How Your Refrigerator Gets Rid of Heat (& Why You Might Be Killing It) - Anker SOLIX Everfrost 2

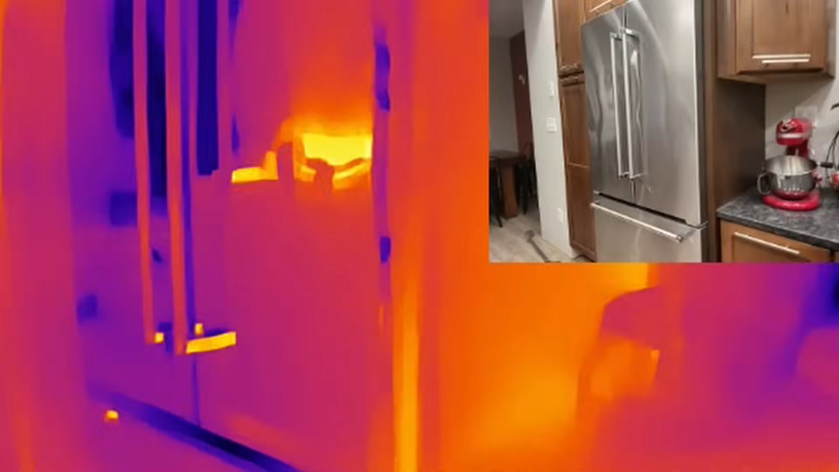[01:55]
So if we look down here, the condenser coil on this particular unit is located at the bottom.
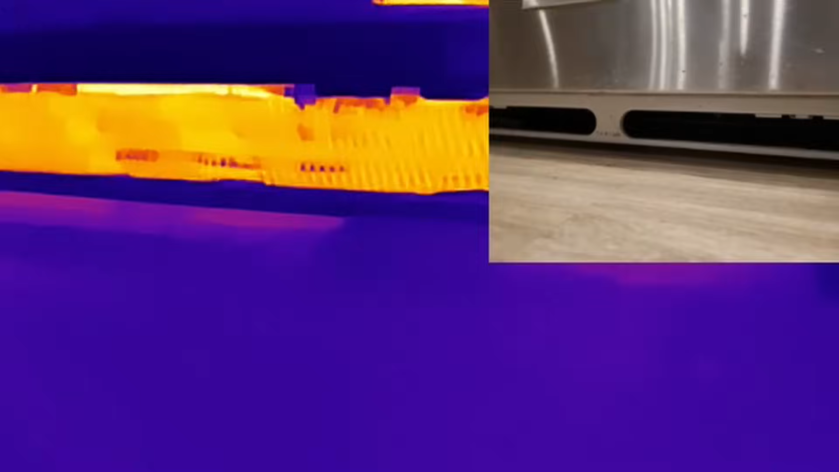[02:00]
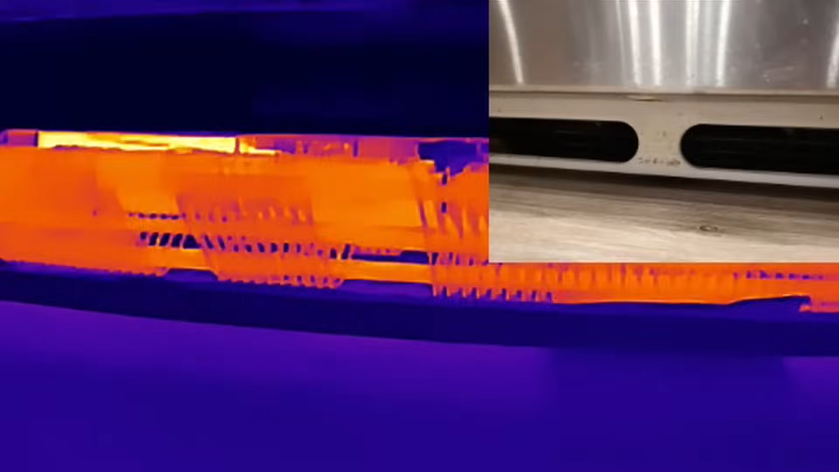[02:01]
This is after we cleaned it, by the way, but that's our condenser coil.
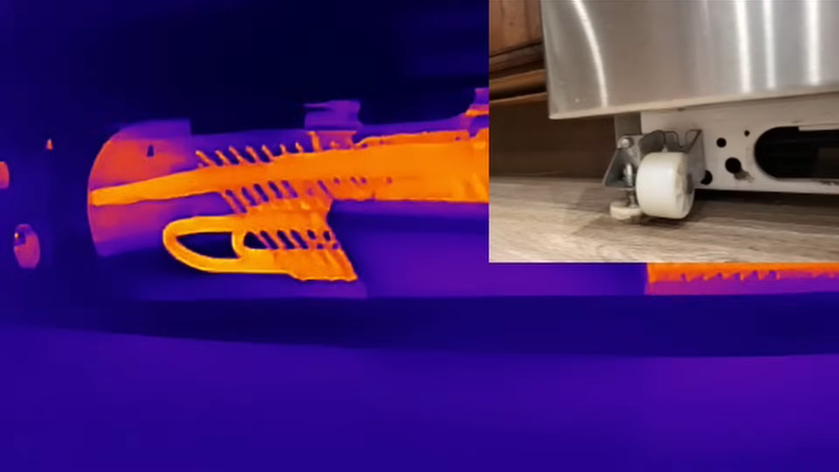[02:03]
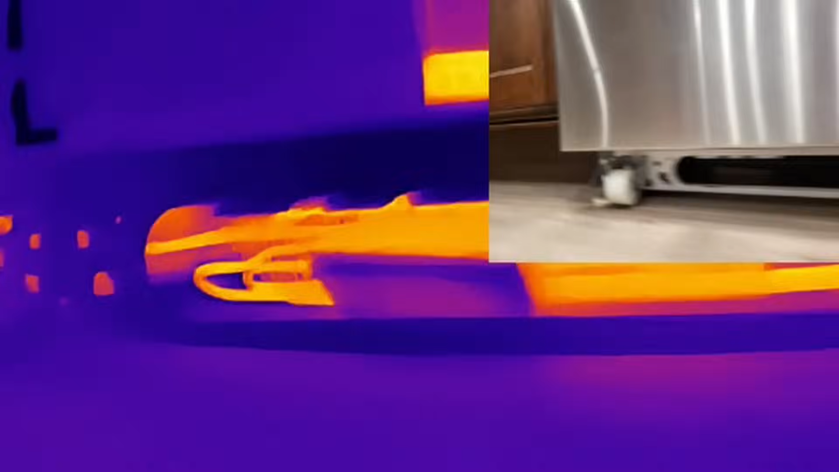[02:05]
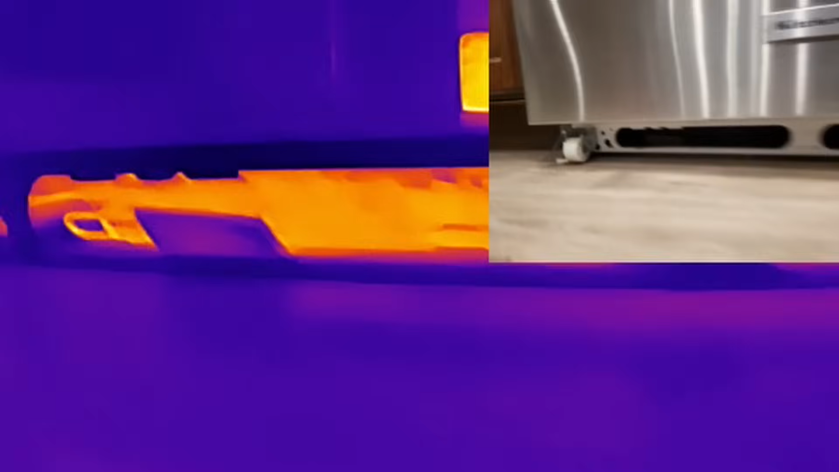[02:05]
So it's pulling air in underneath this unit and exhausting it out the back.
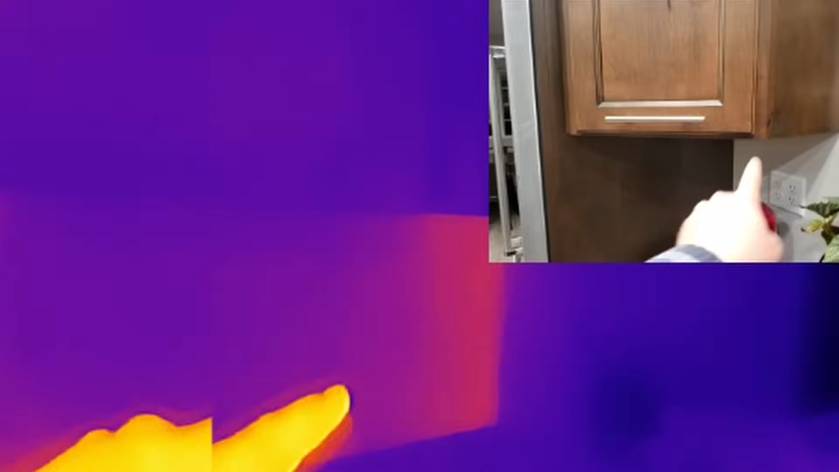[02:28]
So you can see where it's a little bit warmer there along the back edge.
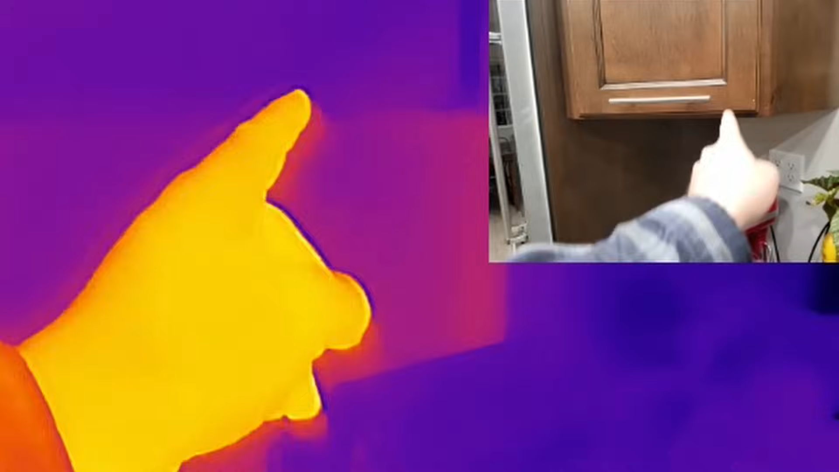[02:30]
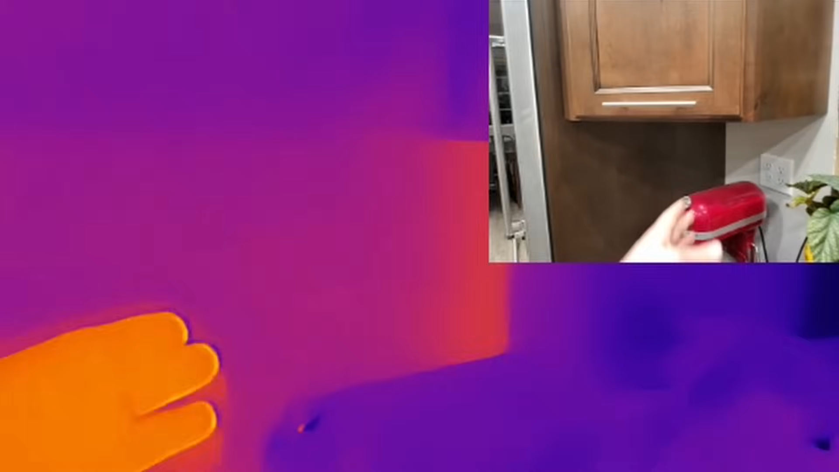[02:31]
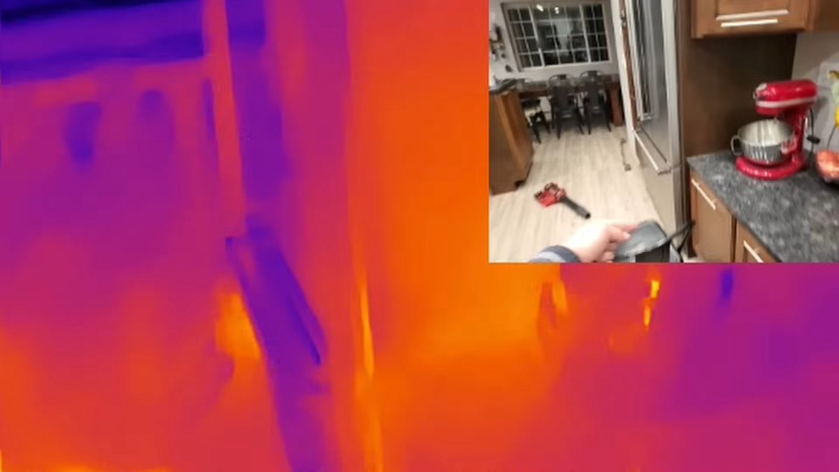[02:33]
That's because that air is pulling in underneath the refrigerator, going up the back and exhausting out the top.
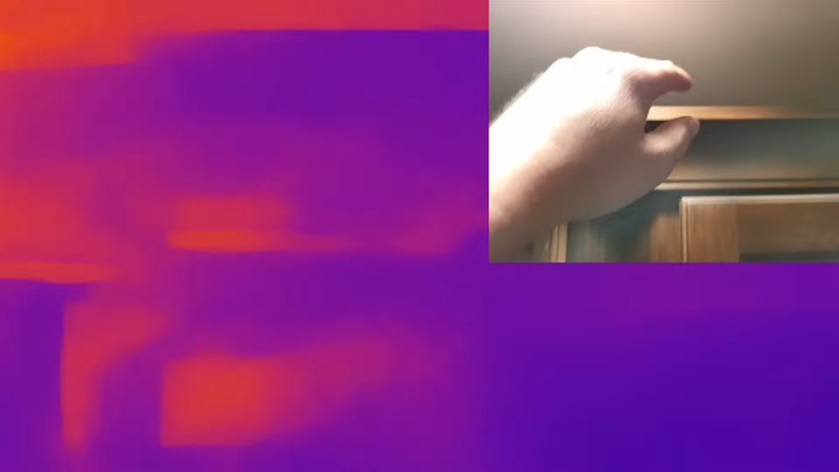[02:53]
try to give a little bit of space behind it so that you can let that air naturally convect
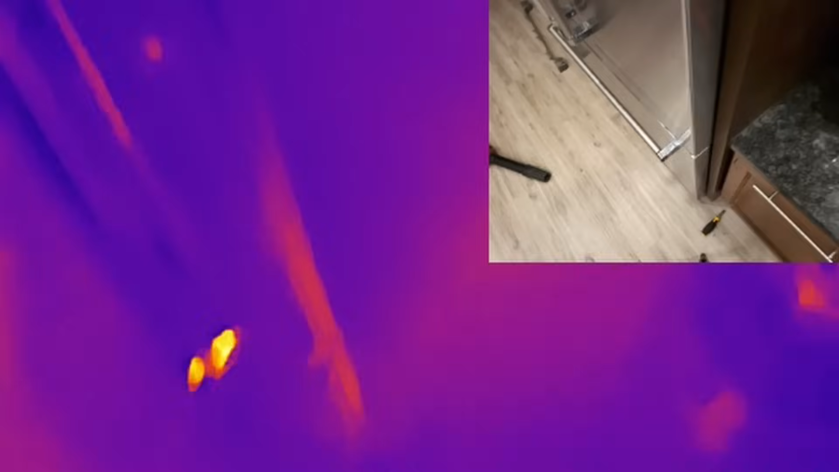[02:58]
all the way up the back of the refrigerator.
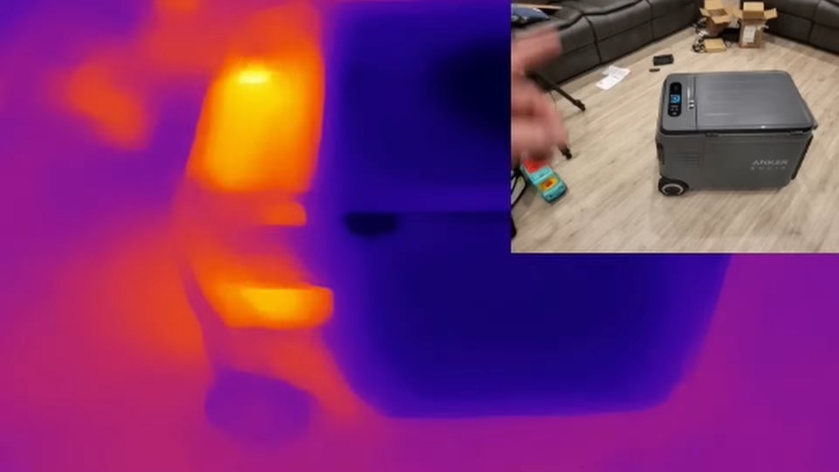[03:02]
Now as our second example, we're going to be taking a look at this portable cooler. This is the Anker Solex Everfrost 2.
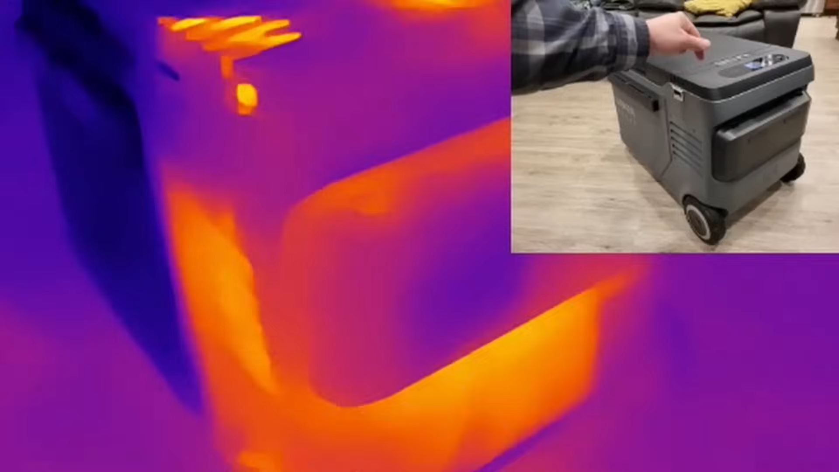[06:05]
Now, this unit has a real compressor inside and a real condenser, and we can actually see the condenser just a little bit.
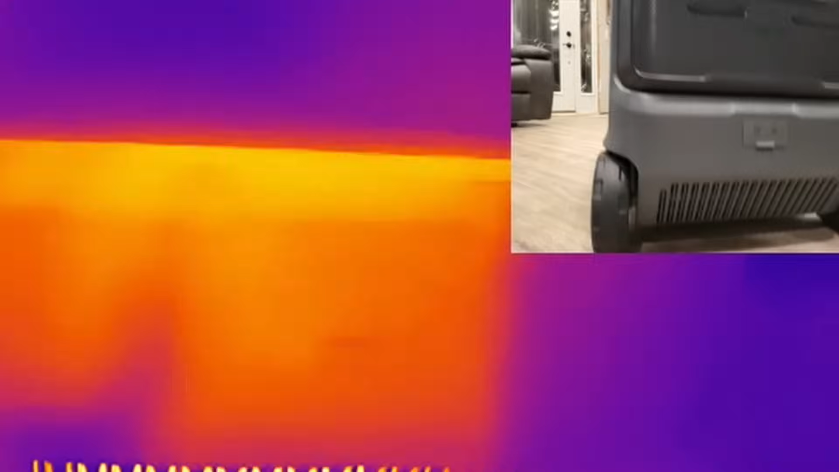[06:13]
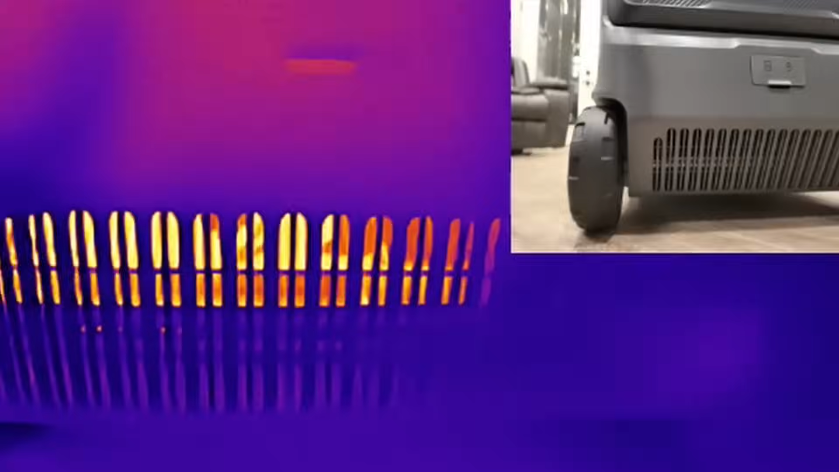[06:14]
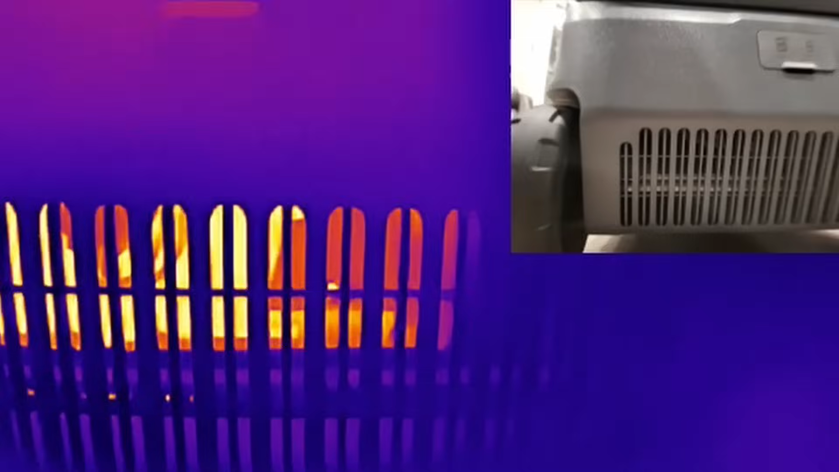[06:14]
If we peek down through these fins, you can see it back in there.
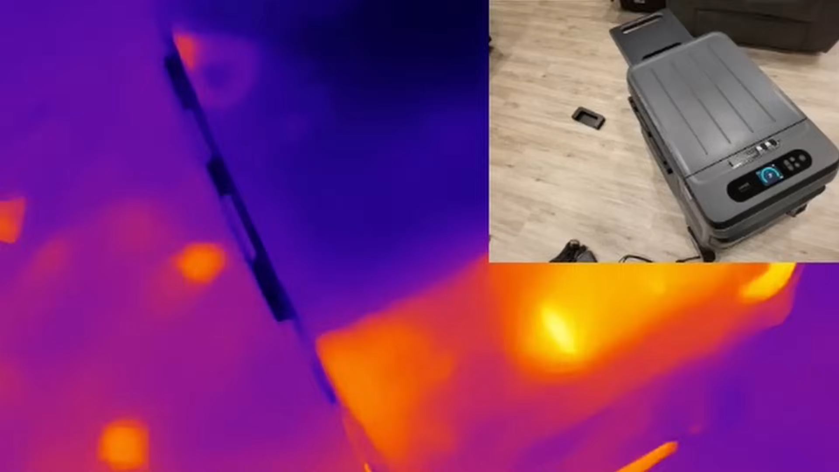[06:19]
Let's go take a look at my reach-in freezer in the basement. Oh, yeah. Look at that.
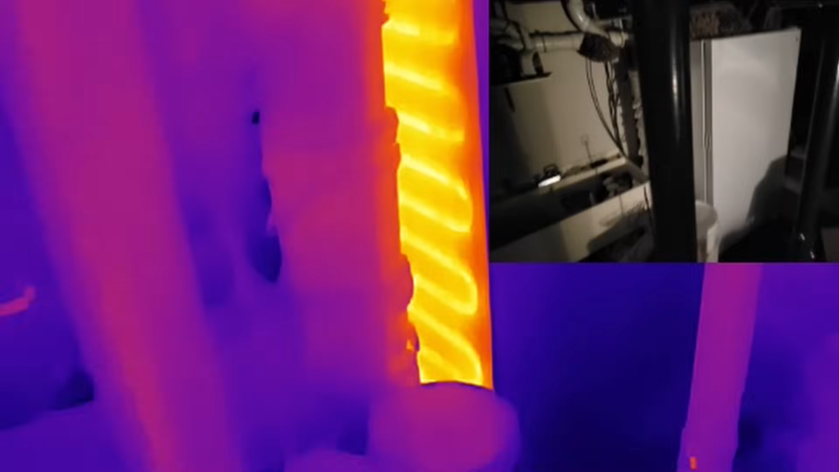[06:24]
So, this is my reach-in freezer. You can see that all the coils are located in the side.
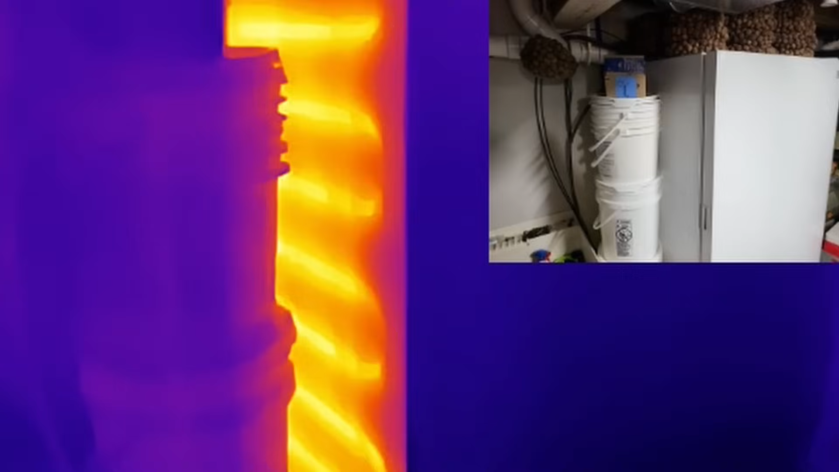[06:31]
And by coils, I mean a condenser.
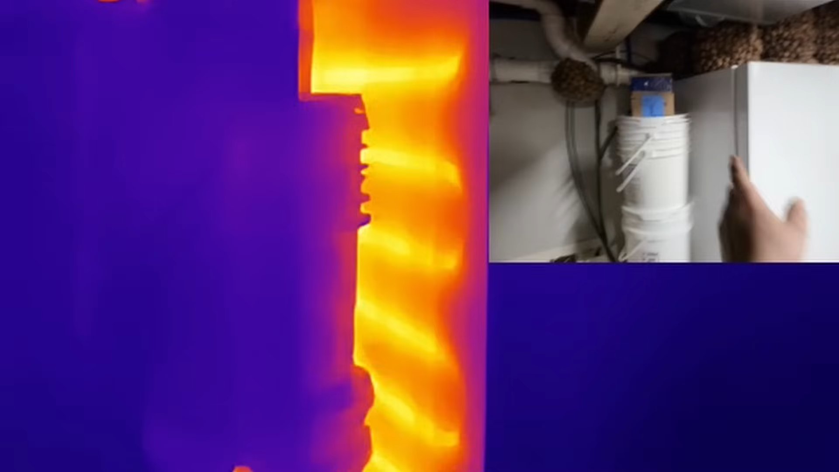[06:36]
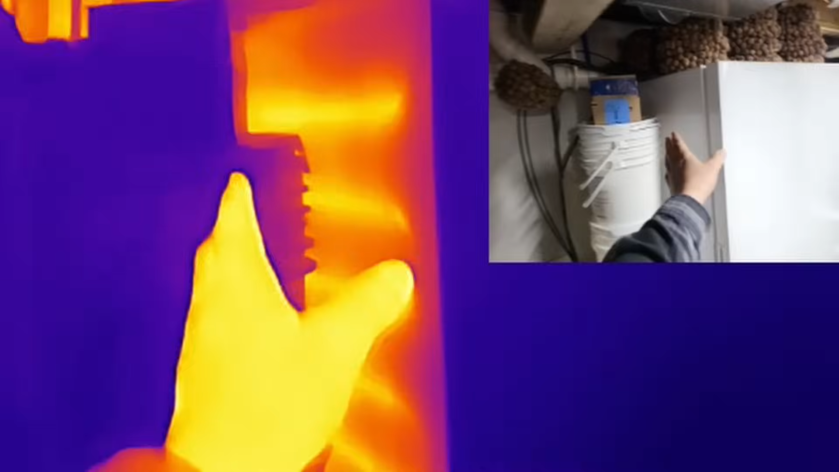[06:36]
Basically, the tubes that release the heat are soldered or connected directly to the side of the freezer.
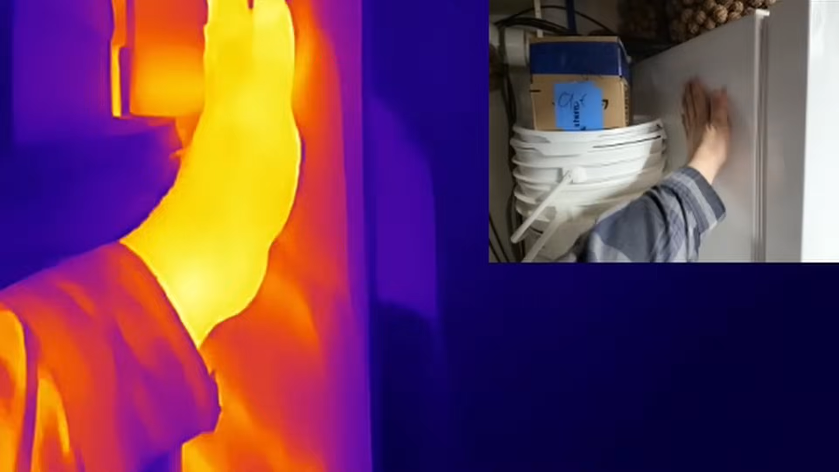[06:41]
And the entire side and top